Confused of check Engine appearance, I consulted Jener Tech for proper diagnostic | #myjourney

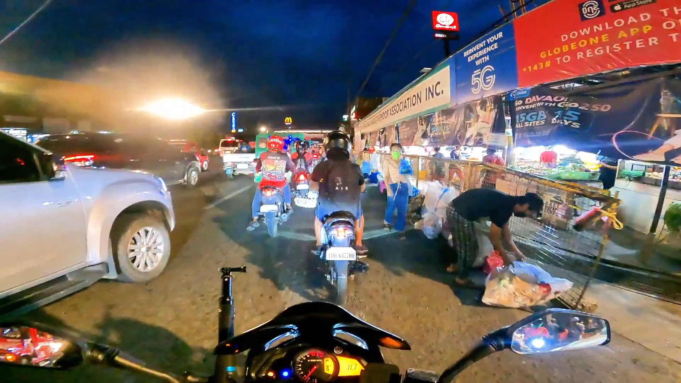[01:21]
Ito yung traffic conditions pag itong oras dito sa may Matina cruising area.
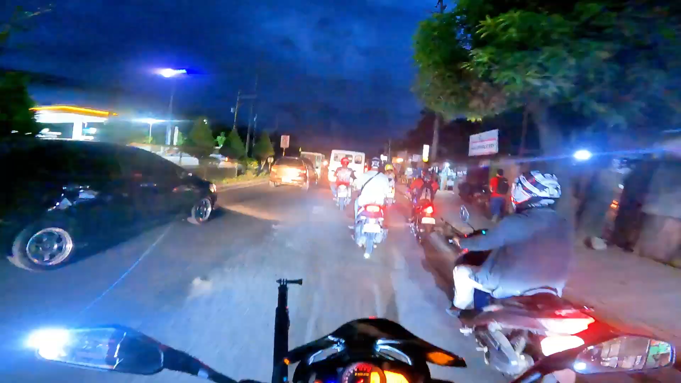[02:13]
So ayan, di naman siya masyadong traffic. Ganyan na lang talaga yung peak hours pag uwian na sa trabaho.